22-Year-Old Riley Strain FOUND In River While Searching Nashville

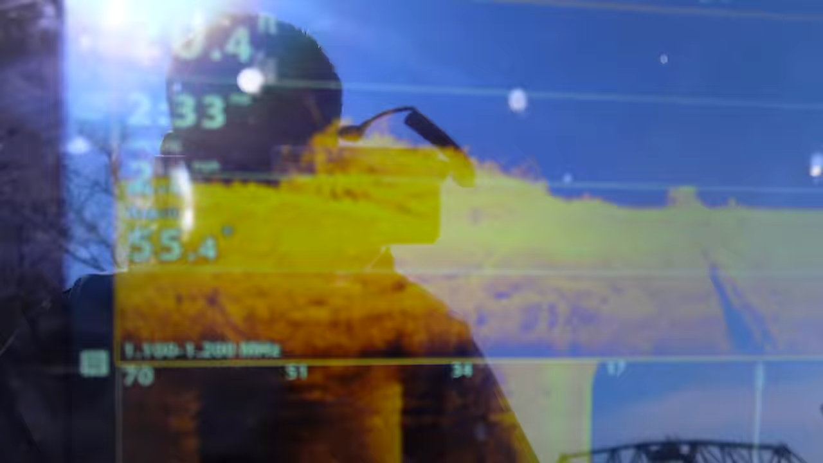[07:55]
So you can see right here there's a brush pile there's actually a lot of trees and sticks you can see sticking up out of the water.
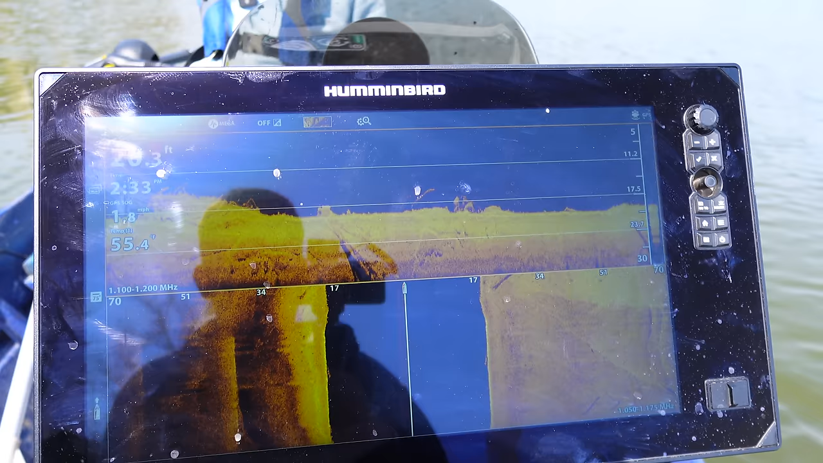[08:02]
I'm pretty sure we're going to see a lot of debris
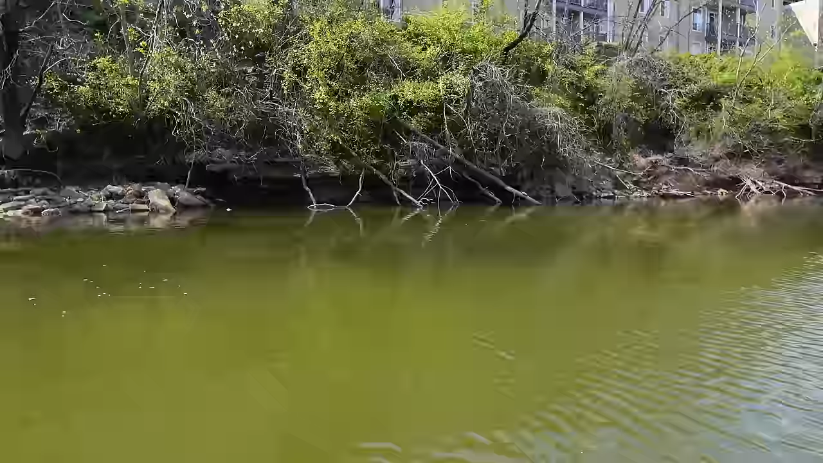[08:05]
probably rocks you can see on the side of the bank there's some apartment complexes and
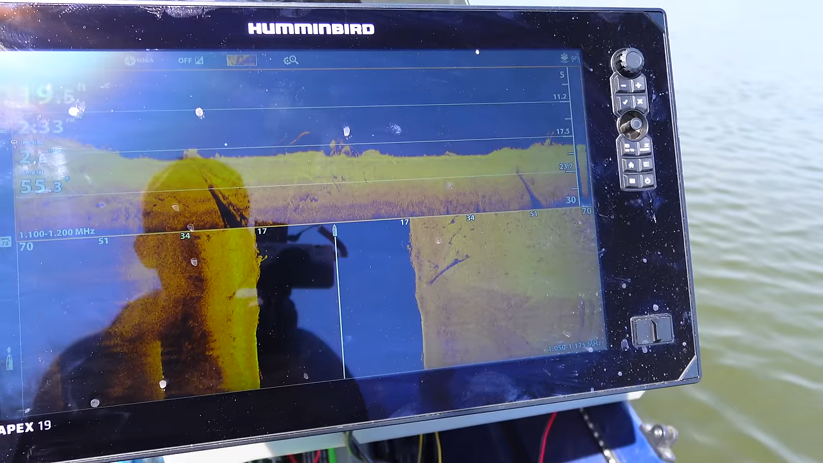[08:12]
I think there's going to be a lot of debris over here. Looks like there's going to be a lot of sticks and rocks so I see something on my right
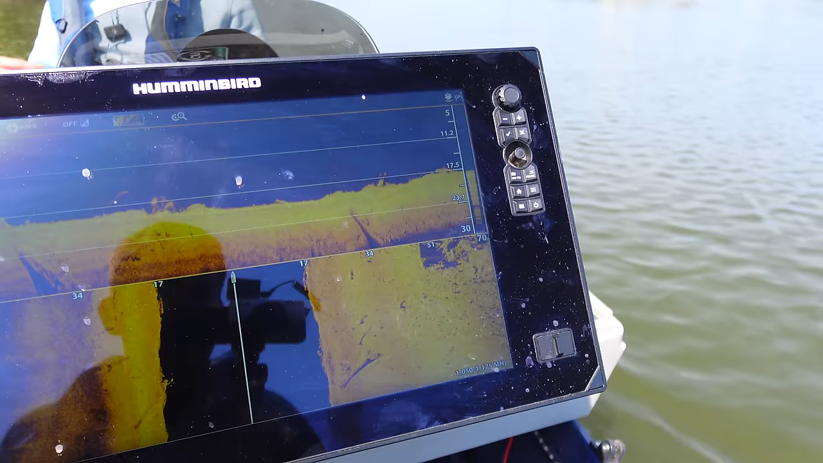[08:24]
looks like looks like I'm going to have to turn on that and go the opposite direction.
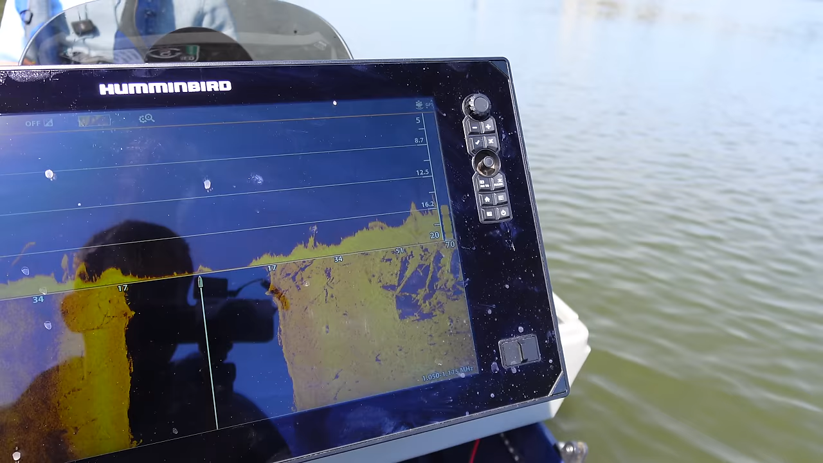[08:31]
a lot of logs I can see a lot of sticks trees and debris which
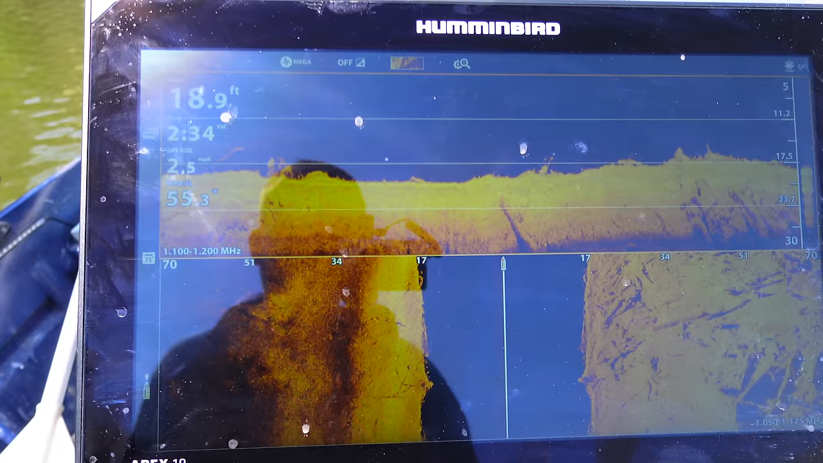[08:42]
On screen: depth 18.9 ft, speed 2.5 mph
we're you know we're looking for debris piles so we're just going to have to go over this a bunch of times.